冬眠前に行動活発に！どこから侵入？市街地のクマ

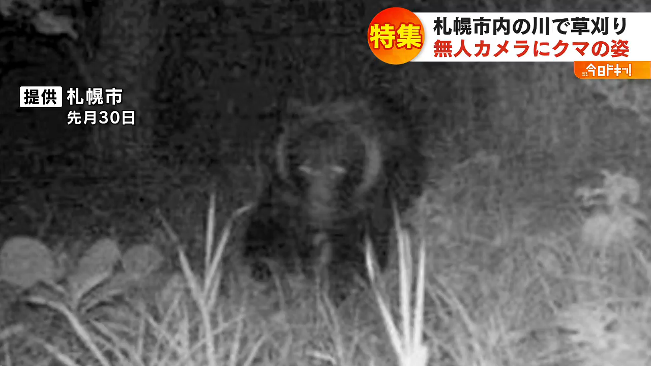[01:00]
先月、左股川の無人カメラで撮影されました。今月の写真にも、ここにクマがいることを示しています。左股川が下っていくと、ことにハッサム川に合流して、